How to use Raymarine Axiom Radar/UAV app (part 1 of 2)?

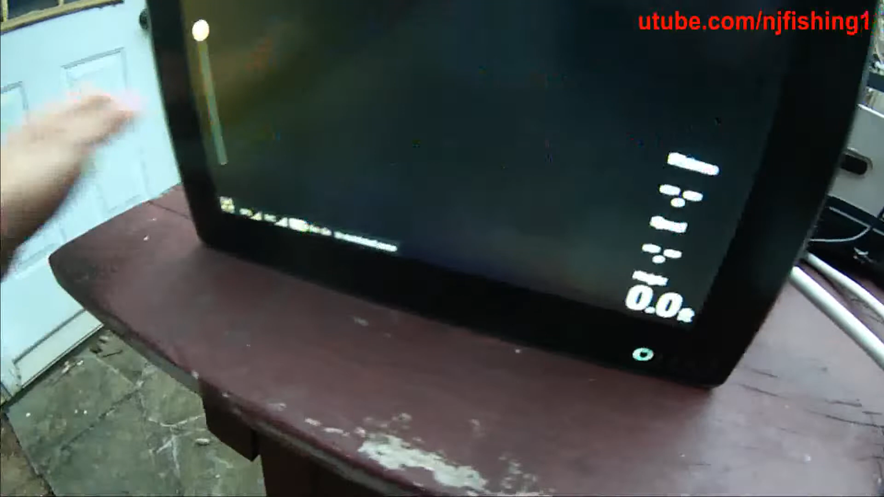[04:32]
But, you know, since I'm not on the water, I'm not registering to this, what you're going to be seeing.